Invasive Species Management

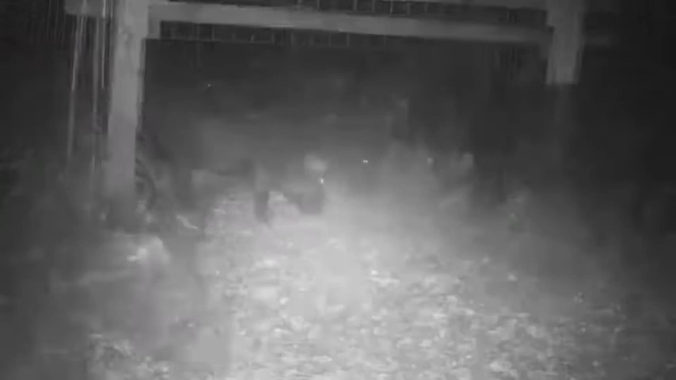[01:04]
THAT'S WHERE HUNTING AND TRAPPING COME IN. THERE ARE ABOUT A DOZEN TRAPS JUST LIKE THIS ONE SET UP IN THE REFUGE AND STATE PARK BAITED WITH CORN.
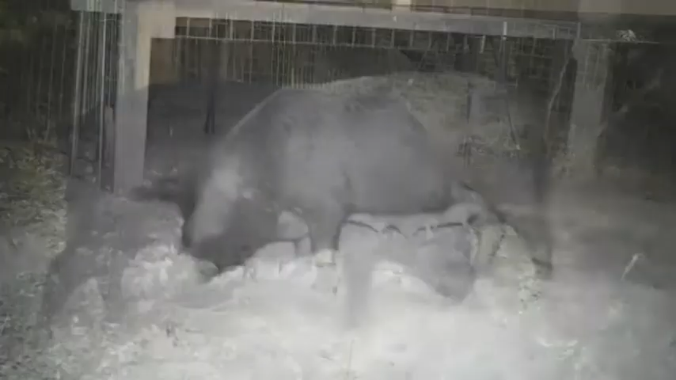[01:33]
YOU CAN SEE FROM THESE RECENT SURVEILLANCE PHOTOS, THESE MAMAS HAVE NEW LITTERS.